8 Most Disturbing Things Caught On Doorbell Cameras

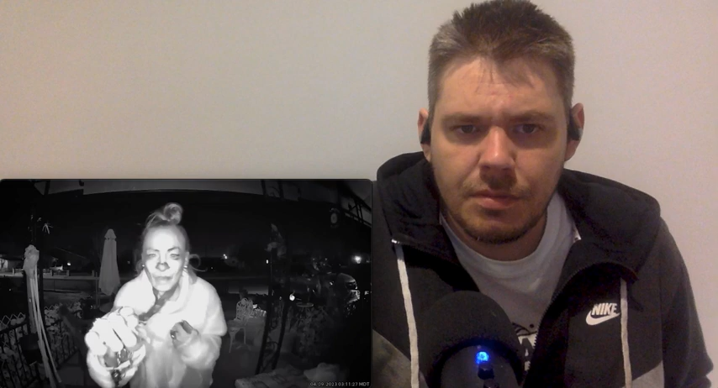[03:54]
it happened in albuquerque new mexico the homeowner was sleeping when the clip was recorded it wasn't until he woke up and saw a notification on his phone that he found out about it he reviewed the footage horrified this is what he saw a woman is shown trying multiple different keys to get into the house and even looking around for a hidden one it's got a gun key
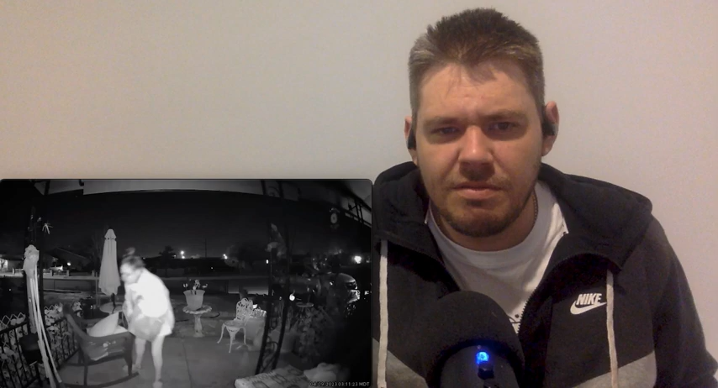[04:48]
the homeowner claimed that he had never seen the property this woman before he said that she later started throwing rocks at his car and trying those locks
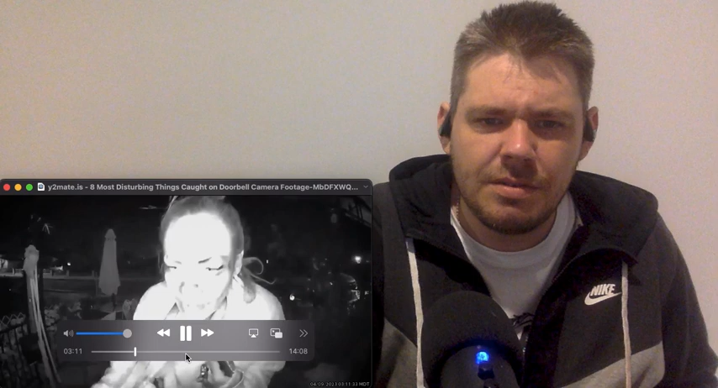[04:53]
it's likely why wouldn't he just say what are you doing love it clearly looks like i i would say initially if you saw that face on that it's freaky but it obviously looks like one she's drunk
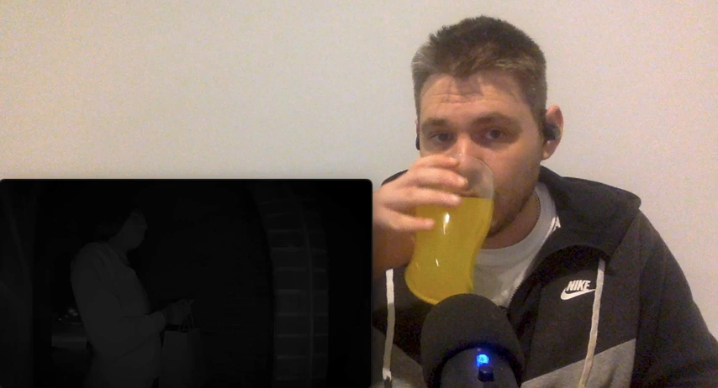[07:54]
this homeowner in texas got a knock at their door for a door dash delivery around 1 20 in the morning
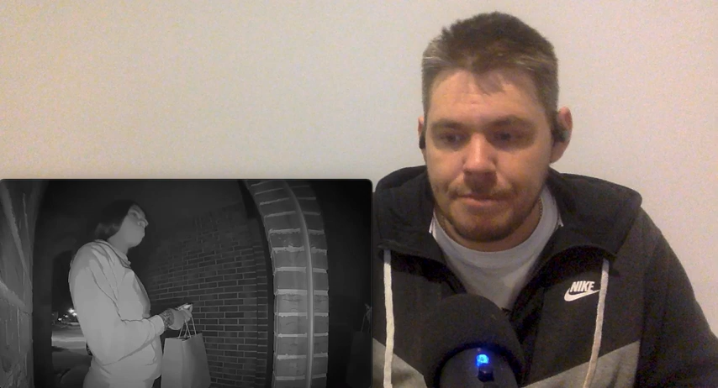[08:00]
only the homeowner hadn't ordered door dash she was sleeping it was only her and her nephew in the home at the time she remembers waking up to a metal clinking sound but didn't think much of it until she noticed damage to the outside of her house the next morning this caused her to look back at her cameras both the footage from her doorbell camera and the one she had set up in her backyard this is porridge i can't play
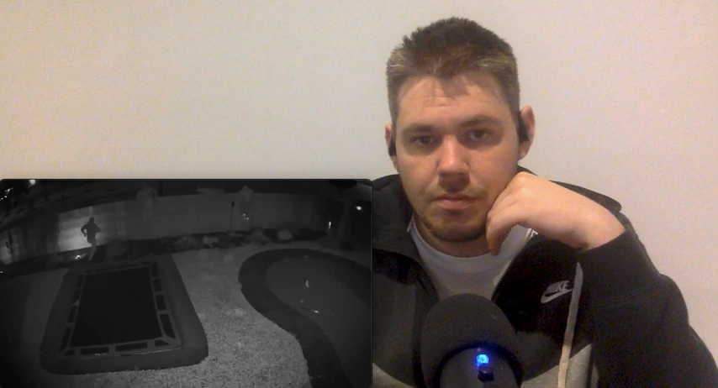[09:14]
It's likely they planned on entering Through the front door By ambushing the person that opened it For the door dash delivery But when no one answered They resorted to trying the backyard While the fake door dash deliverer Stayed out front as a distraction However, fortunately the men Would be unsuccessful And are shown running away from the house On the backyard camera The 4 men and the woman at the front door Were all seen leaving the area together In a dark colored sedan They were never caught by police
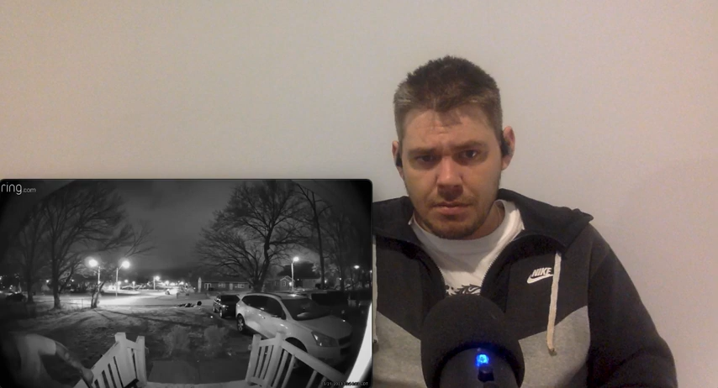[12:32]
He was trying to stay out of frame As he attempted to take the ring camera Off of the home Inside the home Was a woman and her son The man was the woman's ex-boyfriend He failed to remove the camera So he left But returned 30 minutes later This time he had a cloth To cover the camera
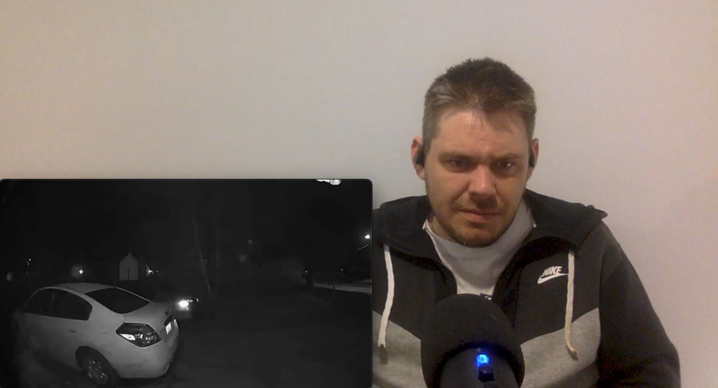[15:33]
maybe he's having beef it looks like he's hiding from someone